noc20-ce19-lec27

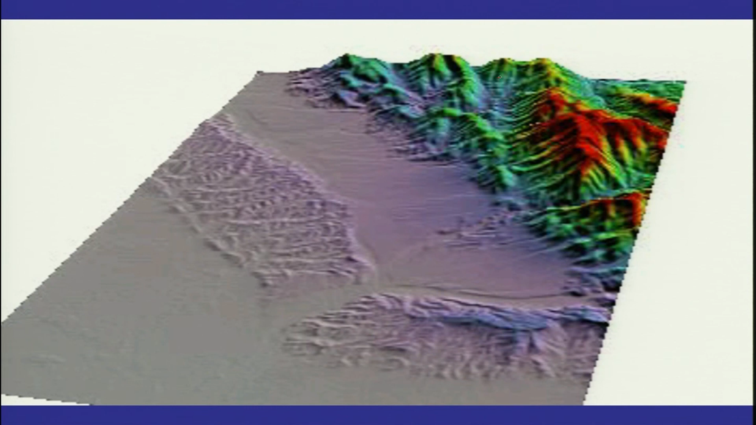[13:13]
but to some extent you will be able to pick up very easily on a larger scale. Even this this is the part which is from here, the strike slip fault which we picked up, and we the close up of that, if we look at, then the strike slip fault runs somewhere over here. Let's see what the movie is telling us. Okay, so you have the thrust faults over here, and then you have the strike slip fault which is sitting along here in this line. Okay, and then these are the offset of streams. You can see these are the offset of streams you have seen, and the linear valley which has been formed here.
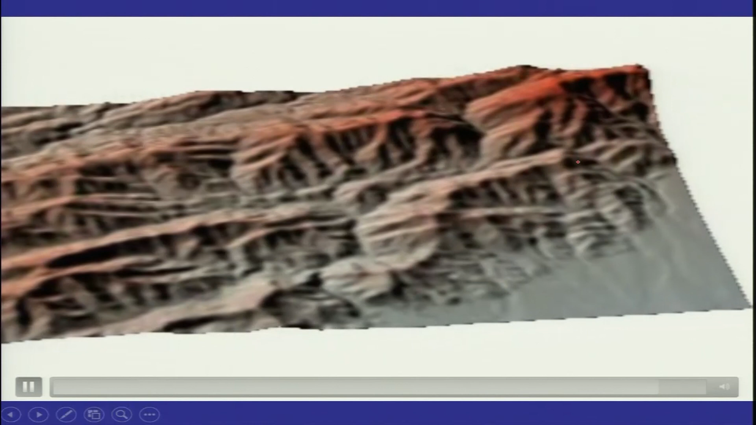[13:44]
Okay, so you can do a lot of thing, and you can have a lot of fun using the satellite data.